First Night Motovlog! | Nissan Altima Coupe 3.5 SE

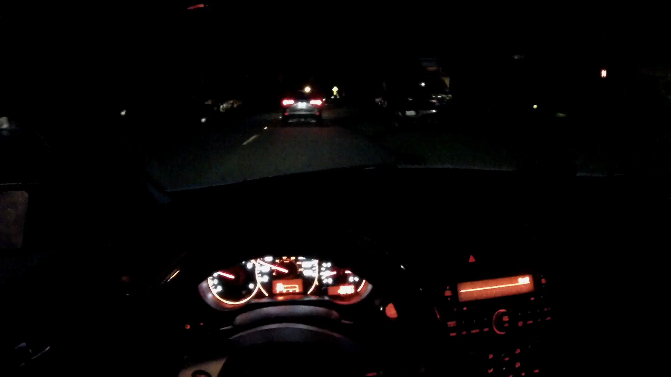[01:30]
So that's the plan. I'm just coming home. I'm mainly recording just so I can see how this looks at night. Even though I've done it before, I just want the full experience of having the skeleton case with a standard GoPro mic. Which would be no mic, I guess.
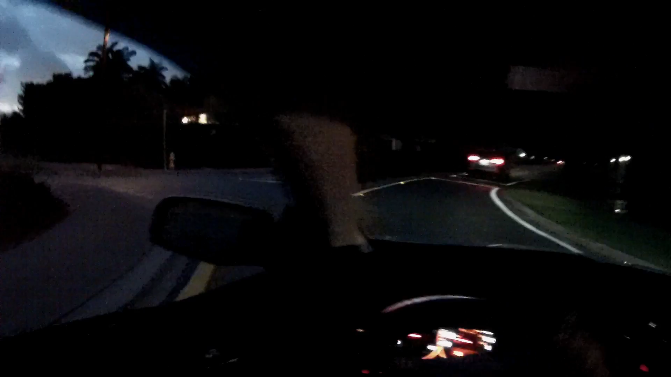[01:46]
And then, you know, oh my god. The traffic, though.
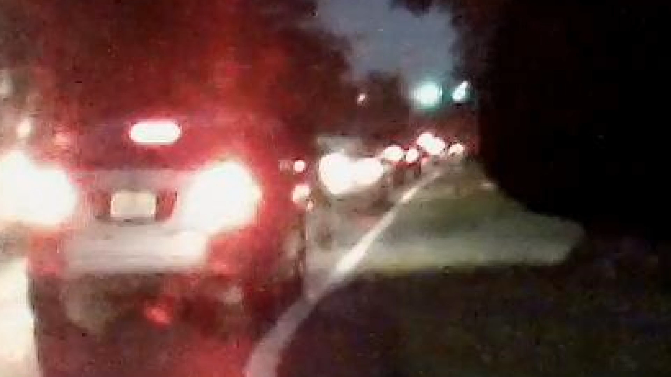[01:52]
And this light, I hate it so much. It only lasts like three.
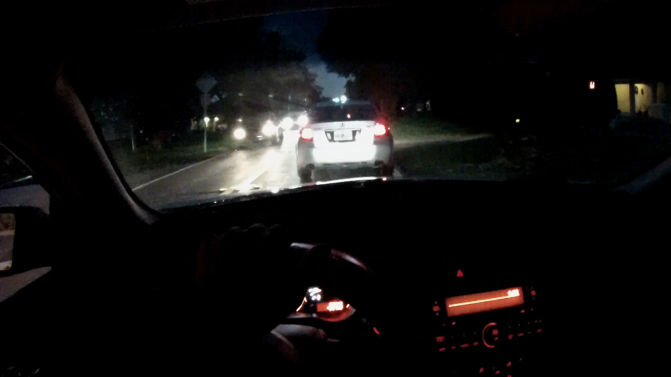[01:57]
Oh, good. See, normally that light lasts like literally 10 seconds. Like when the pedestrian, man, I just said like twice. I feel like a preppy son of a, you know what. But normally when you press that little switch over there, and the pedestrians start walking, it gives you 10 seconds on the dot, and that's it. That's like all the time you have. Hello. She was staring at me. Wow. Good job, lady.
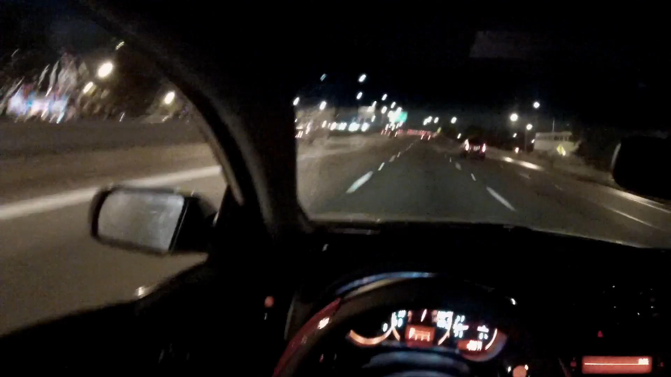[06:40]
Oh yeah. Traffic. Here we go. Oh. Nothing wrong with me. Welcome to my very own boring time lapse.